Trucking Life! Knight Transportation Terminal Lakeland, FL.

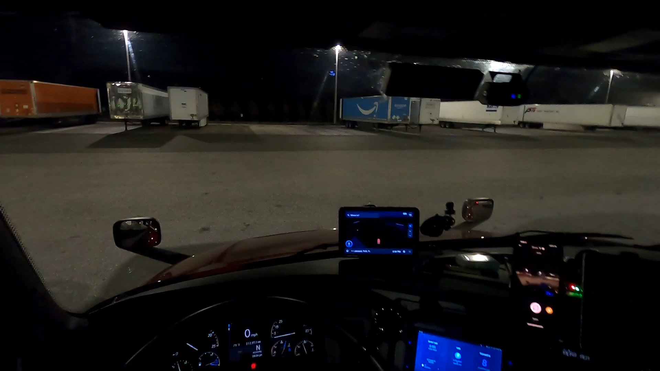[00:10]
all right so sorry I didn't get a chance to film coming into Publix because they're pretty strict about that so it's dark now so we're gonna film getting out of here
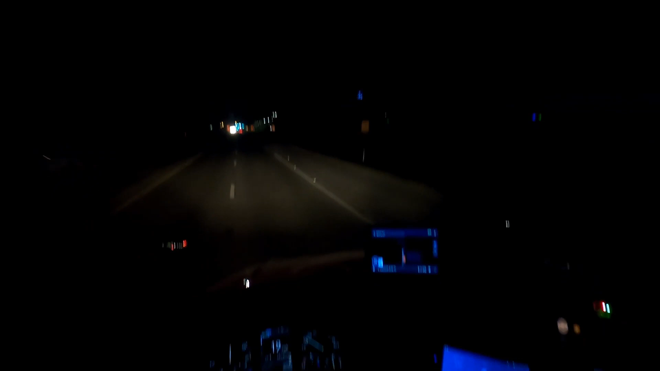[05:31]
the yard's only about as you'll see it's only maybe a mile and a half maybe two miles but uh this is county line road uh so that public's in lakeland this here on the right is amazon it's a freaking million square foot uh warehouse so it's one of them we have here in florida we probably have geez 10 or 15 of these same size warehouse here in florida but uh that's their one their fulfillment centers
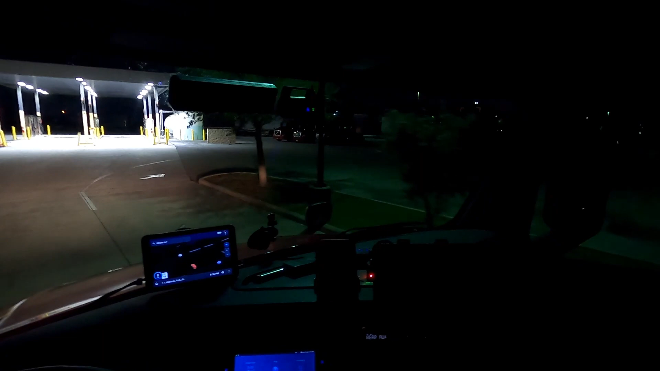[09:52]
worth money towards like i said food or anything so so i'm going to see if i can park up here these are it's not as the lights are working but it's usually brighter than this seems like back here but it's not tonight so i'm going to try to go all the way up here back or in because there was spots earlier down here
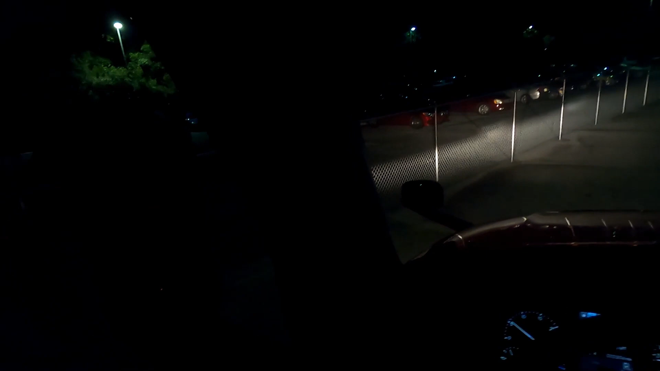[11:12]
you gotta straighten her out because i couldn't take that turn too sharp so now what i'll do get close to the fence i'll pull up and now work my way closer okay okay now let's see the fence back there so i don't know if you guys can see it or not in the mirror but